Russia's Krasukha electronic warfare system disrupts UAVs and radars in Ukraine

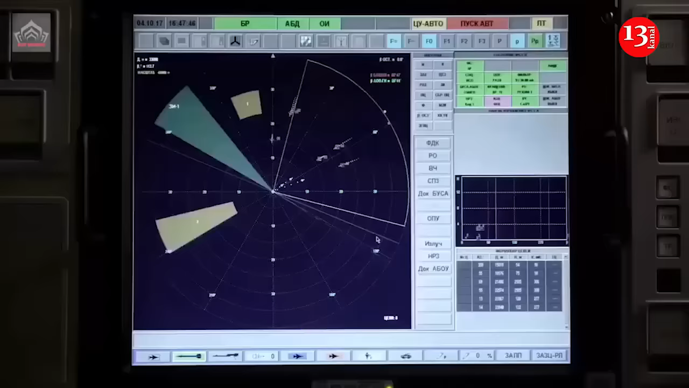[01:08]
The Krasuka 4 is a jamming station control vehicle that provides electronic countermeasures against enemy radar.